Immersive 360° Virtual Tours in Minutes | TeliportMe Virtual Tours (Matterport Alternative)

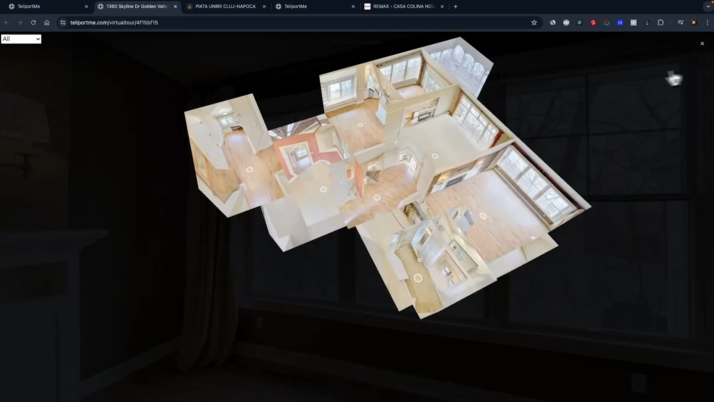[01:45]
With this, you can zoom in and out, letting people experience the full scope of whatever space they're looking at. And you can even add a virtual host to the tour for that personal touch.